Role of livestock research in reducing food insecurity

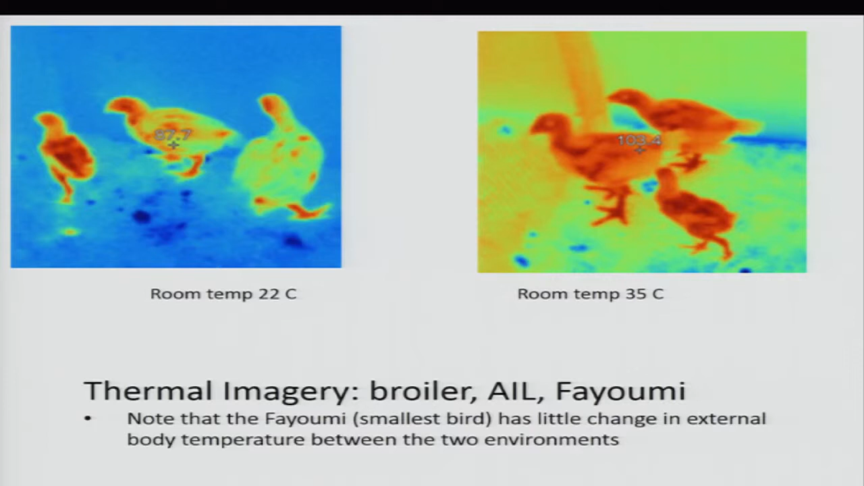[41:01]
And the middle size one is the crossbred, and the largest bird is the broiler. Now, you up the temperature to 35 degrees centigrade, which is hot, and what do you see? Well, the fayumi really doesn't change its heat pattern very much at all. And the other birds have really heated up, and they're struggling.
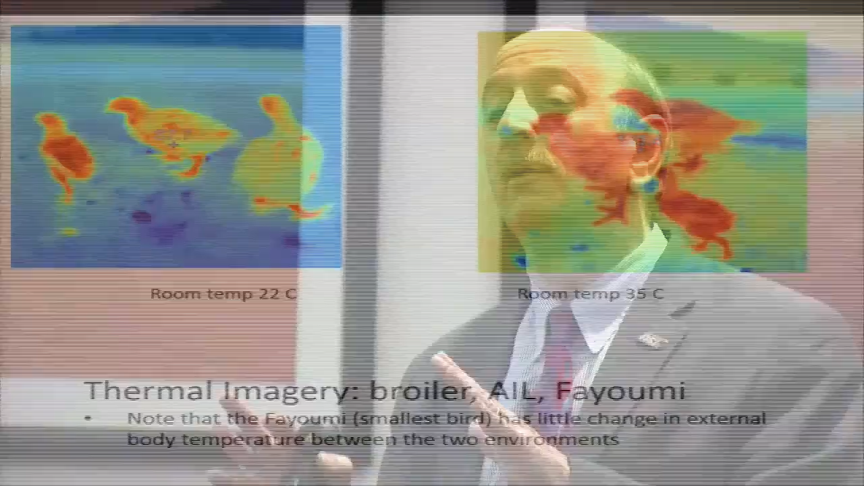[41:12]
And if you actually, if I had a video, what you'd see is the crossbred and the broiler would be laying in the wood chips, panting away, trying to,